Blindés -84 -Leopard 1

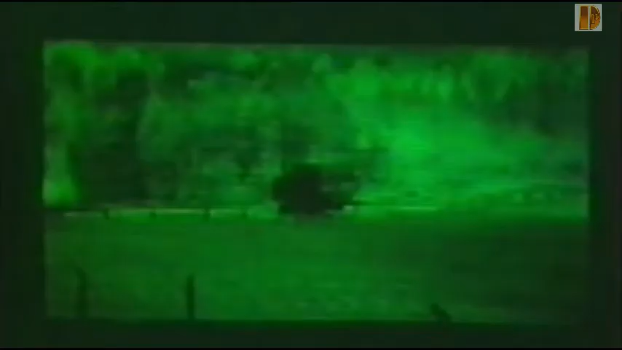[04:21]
Le TRP-2A est un viseur périscopique monoculaire utilisé par le chef de char et pour la détection d'objectifs.